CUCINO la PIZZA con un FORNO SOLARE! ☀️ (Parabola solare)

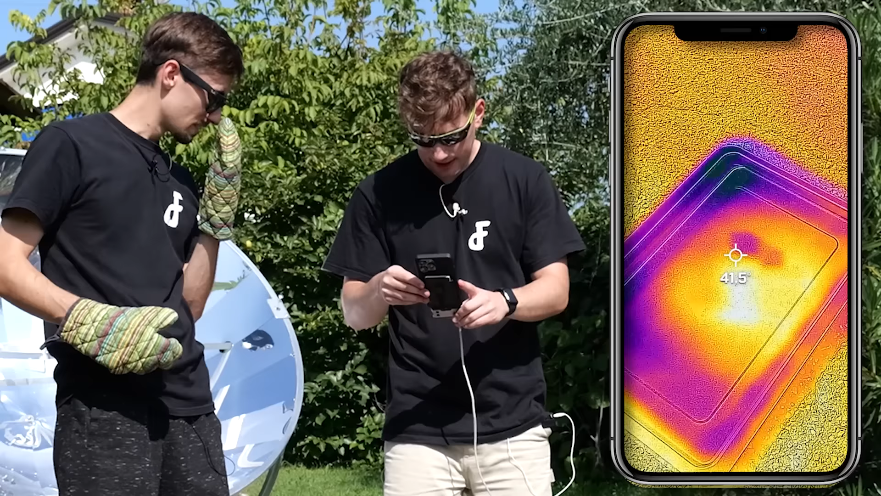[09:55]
La teglia in questo momento mi dice che è 40 gradi circa. Adesso la prendo.
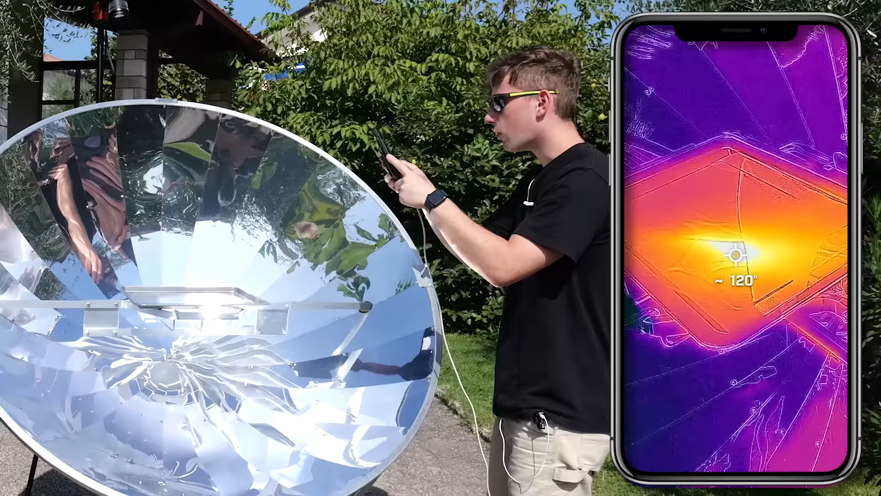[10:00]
Oh raga, sta aumentando in continuazione, cioè è già più di 100 gradi.